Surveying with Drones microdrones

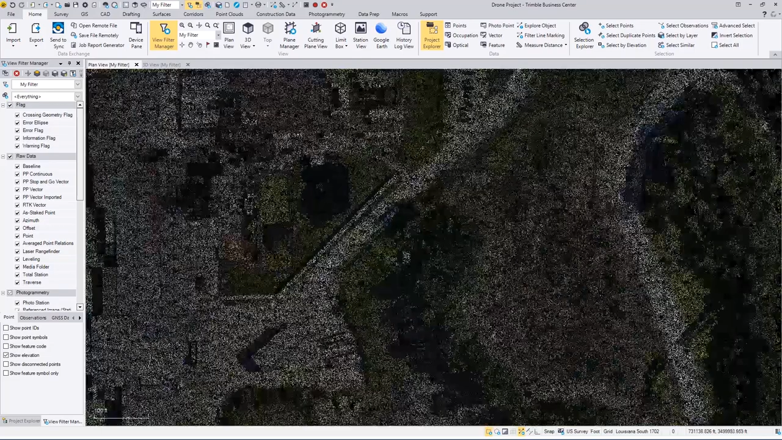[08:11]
Let's try to draw a couple lines real quick. I just kind of want to show you guys what you can do.